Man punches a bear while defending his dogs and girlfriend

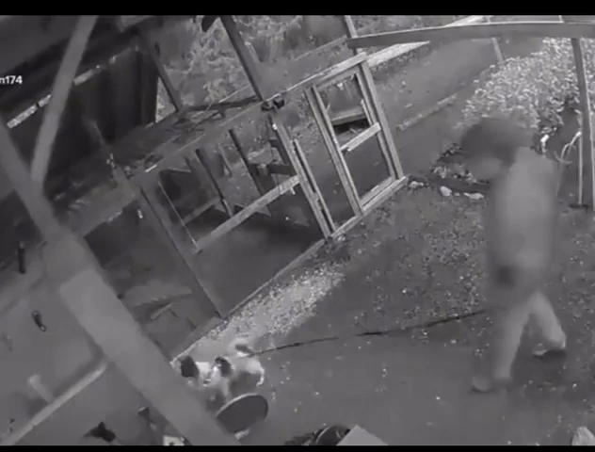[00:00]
sucker punched a bear. Yeah, you did. Yeah, back, Cubs. All the, let's go, the Cubs in the shirt.